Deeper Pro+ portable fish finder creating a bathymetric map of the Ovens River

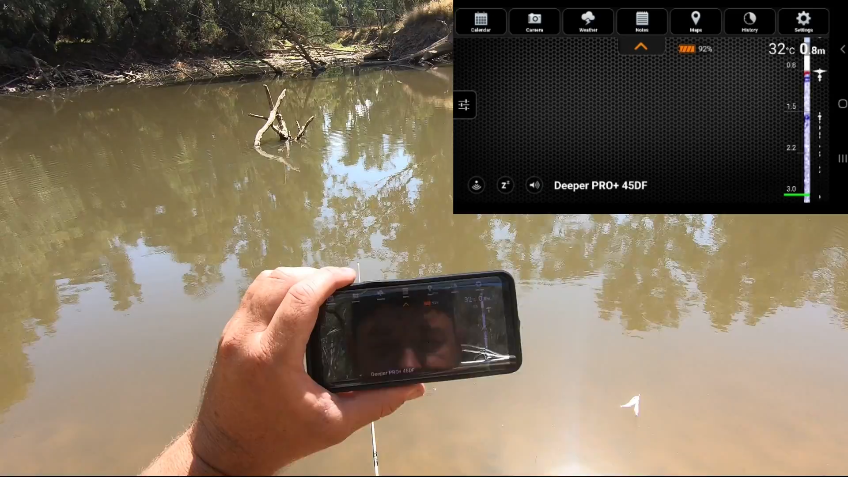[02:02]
On screen: water 32°C
There we go. It's already found it instantly. So, you can go into Settings. You can have it to connect to Deeper manually or to connect automatically. I've got it set to connect manually.
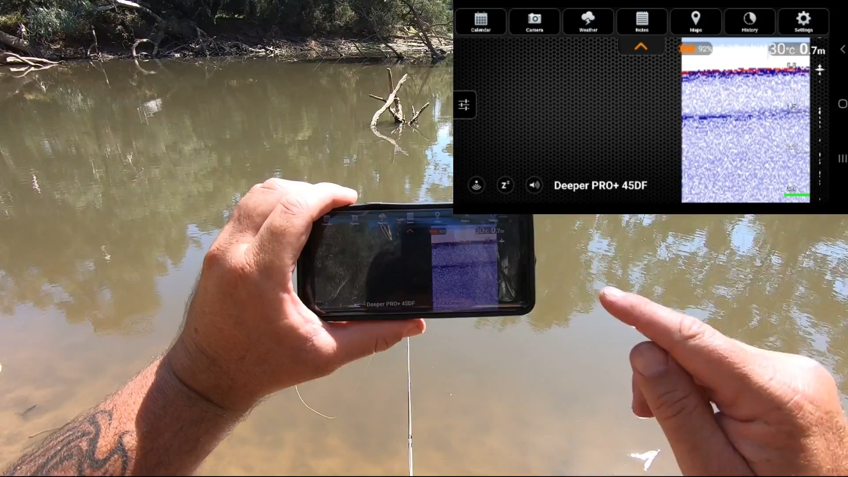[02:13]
On screen: depth 0.7 m, water 30°C
Where it's sitting there now, it's saying 0.7 metres or 70 centimetres deep and the water surface temperature is 30 degrees, which is very hot, but that is right on the surface.
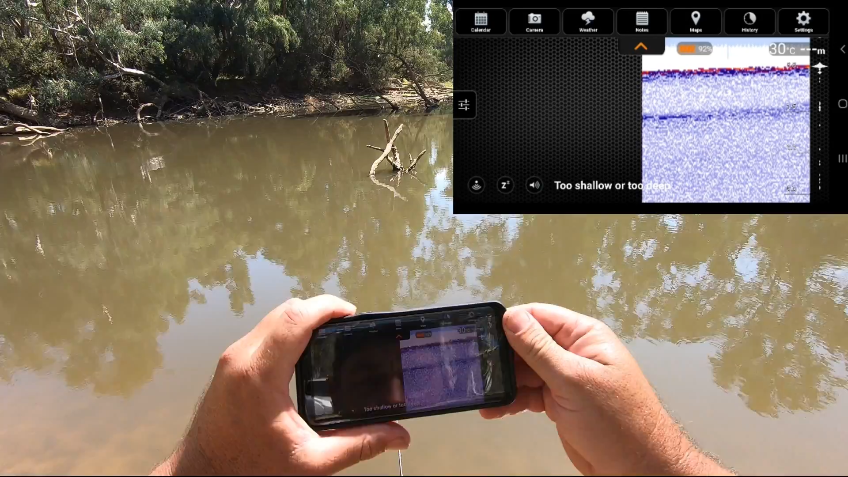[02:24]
On screen: water 30°C
So, what I want to do, if I just use it like that, tell me what I'll do. I'll make one cast so that you can see how it looks as a fish finder.
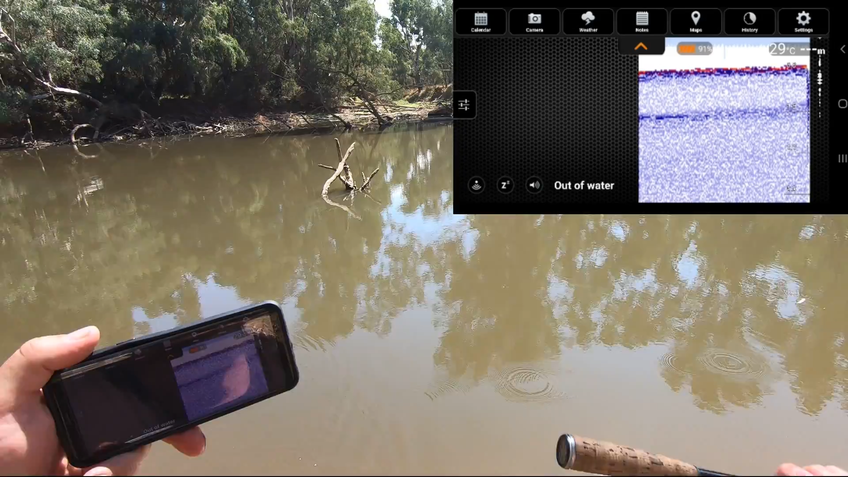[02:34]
I'll cast it out, just out there a little bit.
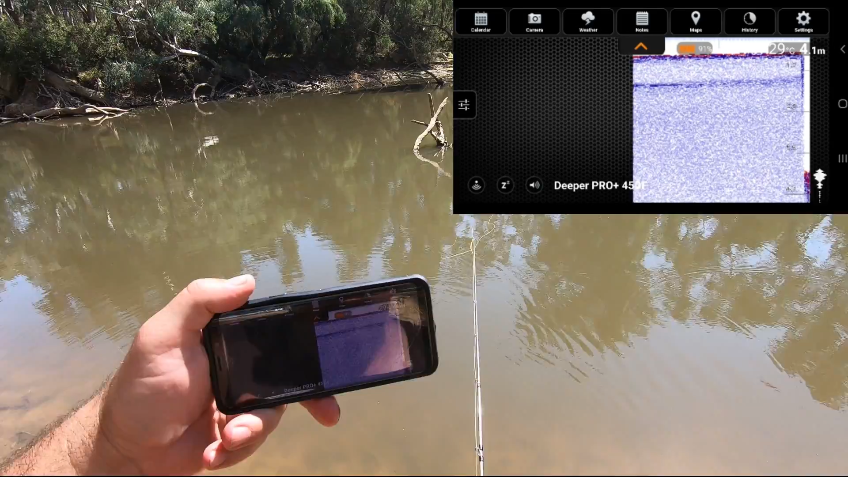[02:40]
Now, out there, it is 4.1 metres. So, there's a lot of water out there. There's 12 feet of water out there.
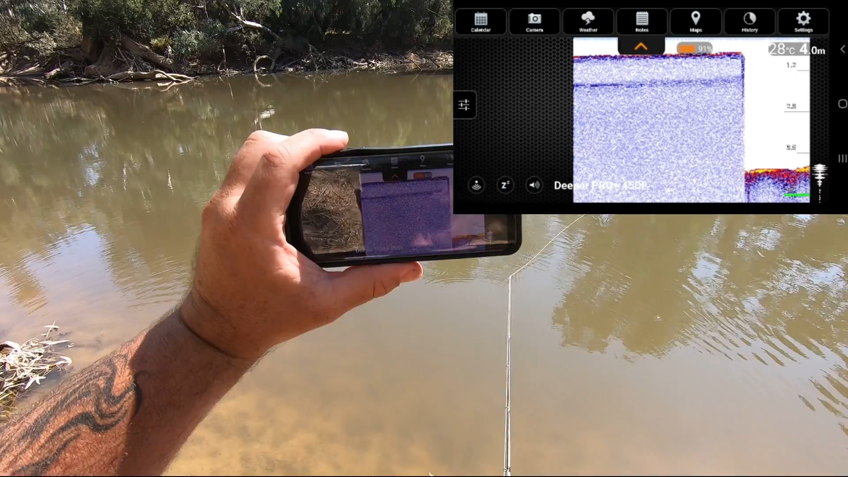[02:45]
On screen: depth 4.0 m, water 28°C
Right where that's landed, we can see there's a little bit of structure on the bottom. There's a log or something laying on the bottom. Now, it's smoothed over a bit. Now, I'll reel that in a bit. You can see it's coming up. 3.4, 3.3, 3.1. Look here.
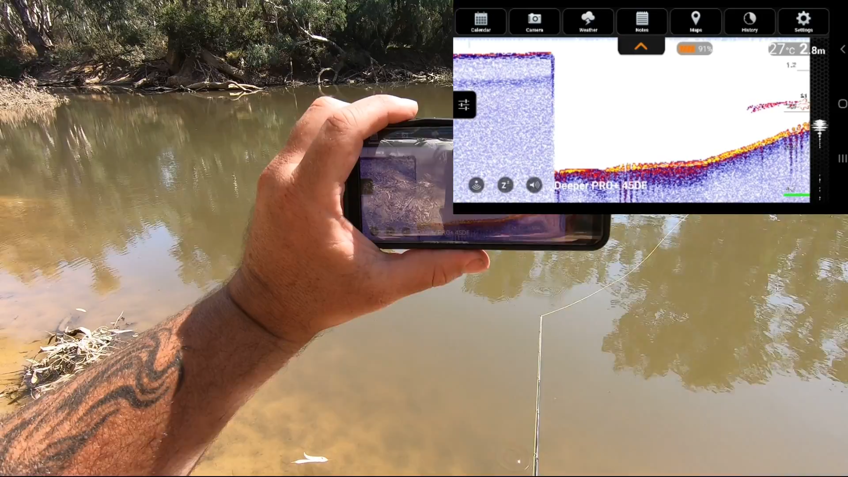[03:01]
On screen: depth 2.8 m, water 27°C
Look at the sounder there. You can see there's a bit of structure right there
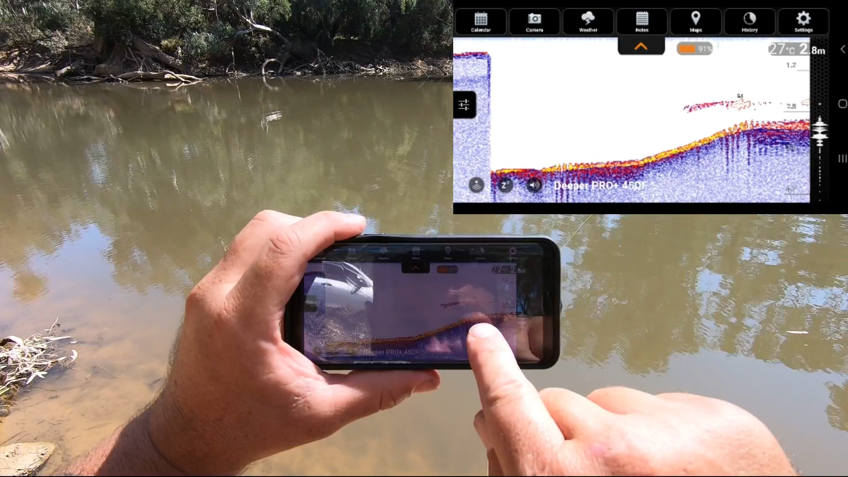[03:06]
On screen: depth 2.8 m, water 27°C
at about the 2 metre mark. So, 2 metres underwater, 6 feet underwater there. There's obviously a log or something. It's showing fish up. I've got the fish icons turned on. Whether there's fish there or not, I'm not going to guarantee. There could very well be. There could be carp laying under there. They most likely won't be our Murray Cod because they like to lay under the logs. And that can be very, very hard to detect on even the best of fish finders or depth sounders. But fish that swim out in the open, such as carp and stuffed can.
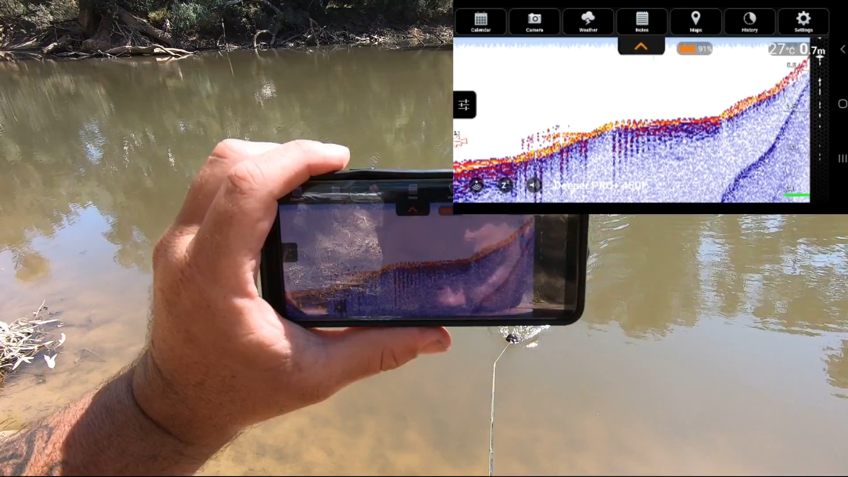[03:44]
On screen: depth 0.7 m, water 27°C
So, we can see there, we're back to 1.5, 1.4, 1.3 metres. Now, what I want to do, that's standard mode. Let's flick it into bathymetric map mode. What we've got to do is go up to the right hand side here where it says settings. Touch on the settings.
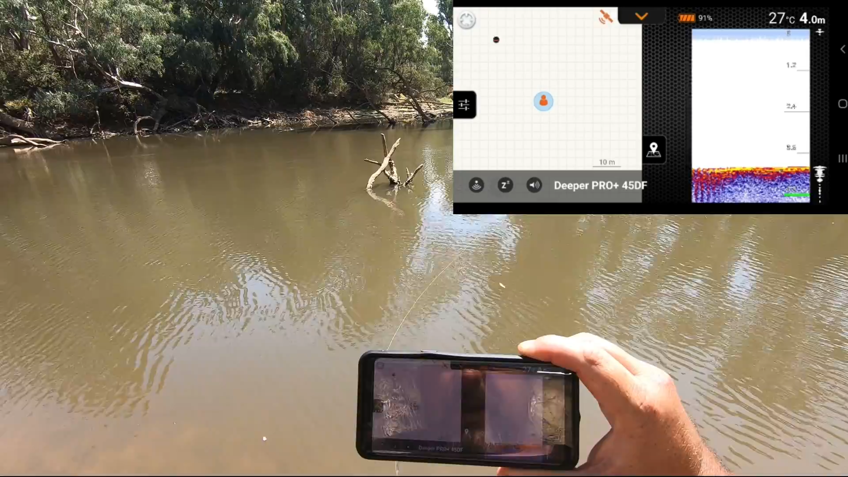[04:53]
On screen: depth 4.0 m, water 27°C
The better the satellite strength, the better your map is. There we go. It's just gone green. Now it's flashing red again. What I have found with the GPS data in the deeper is that open water is so much better. In rivers where there's lots of trees covering the water, they can be...
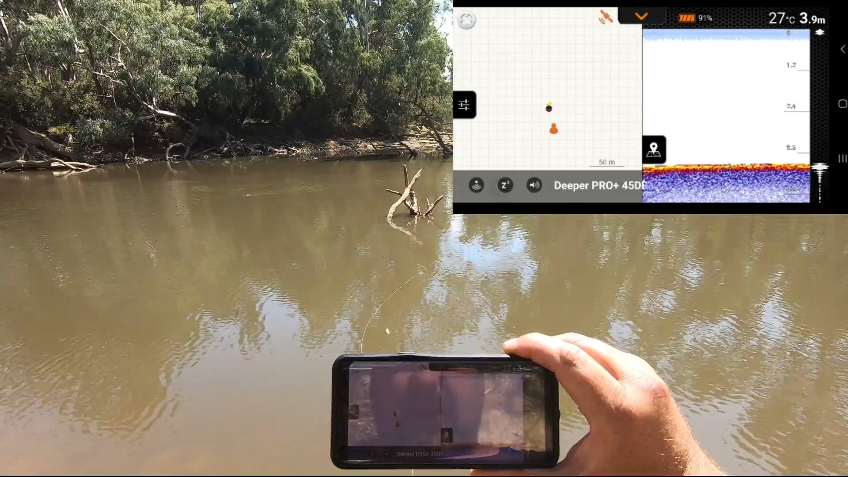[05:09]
On screen: depth 3.9 m, water 27°C
The satellite signal can be weak and a little bit not as consistent. Obviously, the wider and more open the river is, the better the signal is going to be. Right. I've got a locked in green satellite there now, which means it's got a full signal.
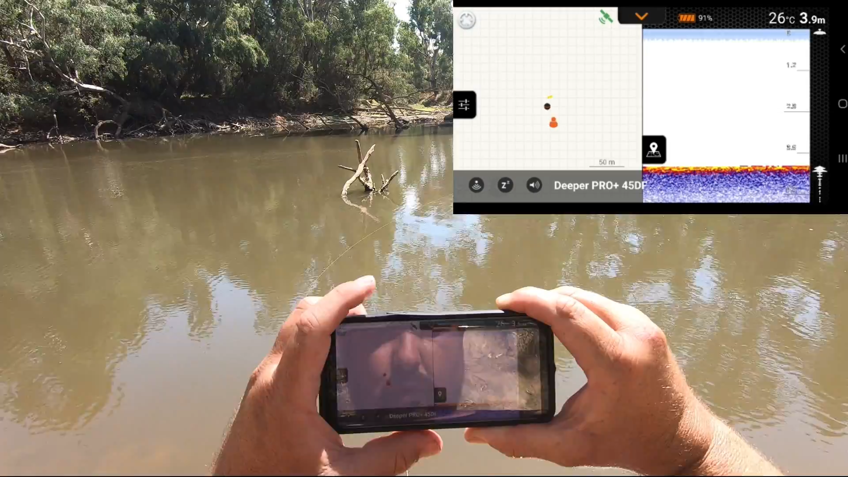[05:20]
On screen: depth 3.9 m, water 26°C
As it comes under this big tree above me here, it could get a little bit weaker. So we're in 3.9 meters of water. It's a flat bottom directly under the sounder.
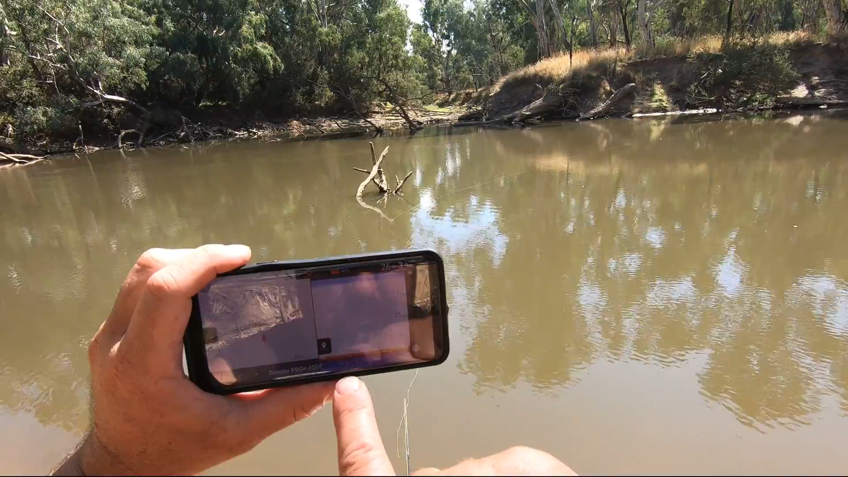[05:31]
Now it looks like it's a really flat bottom, but that's because the sounder's barely moving. The river is very, very low at the moment. So as I wind it in, one of the first things you'll notice is as soon as I start winding, the bottom of the river will start looking rougher.
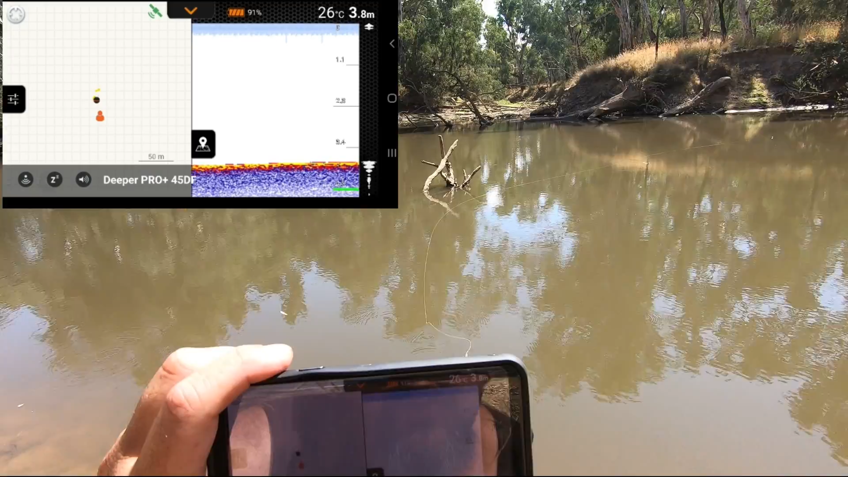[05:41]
On screen: depth 3.8 m, water 26°C
And that's because as I wind and turn the handle, the sounder just sort of bounces up and down a little bit like that. That's what creates that sort of roughness. But if you look on the left hand side of the screen here now, you can see it's starting to colour in. We're getting a bit of orange in there. That is the bathymetric map being created. Where the sounder is now, it starts coming up. It drops off really deep just out there and there's a bit of a log near that drop off.
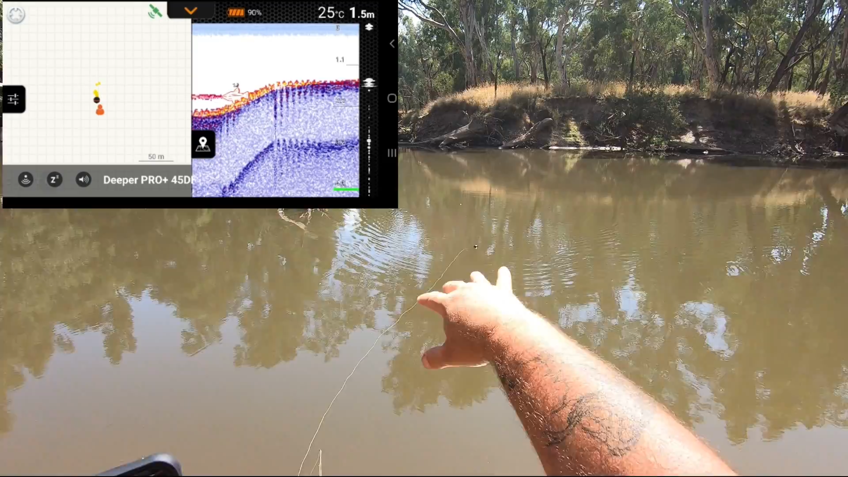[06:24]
On screen: depth 1.5 m, water 25°C
If you're watching this from Australia and you're a Murray cod fisherman, that is the ideal spot to find a Murray cod. An open bit of water like this, where you can't see the bottom, you can't see the bottom. You can't see what's underwater. A steep drop off with a log that no one else can see in the deep water. That's cod country, folks. Right now, I'll cast that back out again and make another section of my bathymetric map.
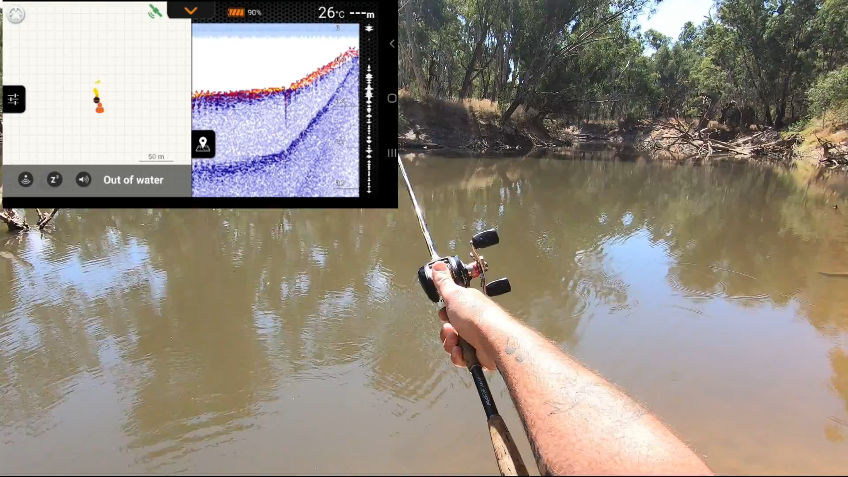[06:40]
On screen: water 26°C
This time I've cast a lot further. Over where that is, it's 2.1 metres over there.
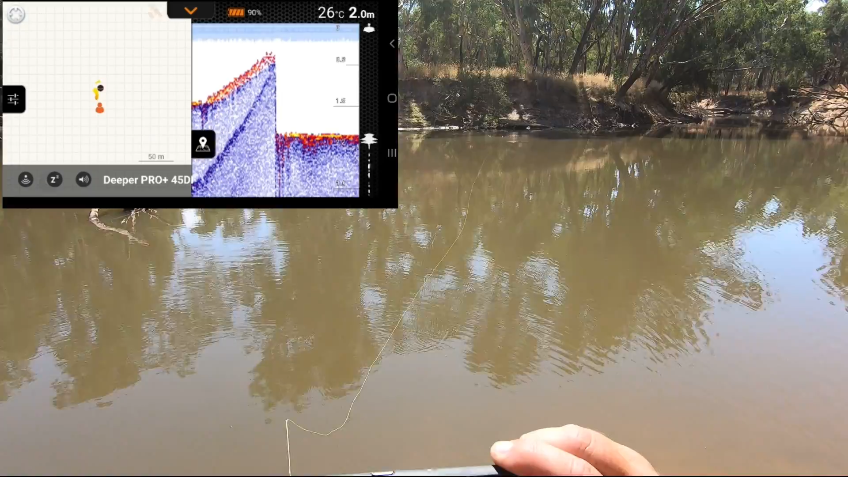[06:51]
On screen: depth 2.0 m, water 26°C
So it's shallower over there. The deepest part of this hole is right in the middle. So we'll reel that in.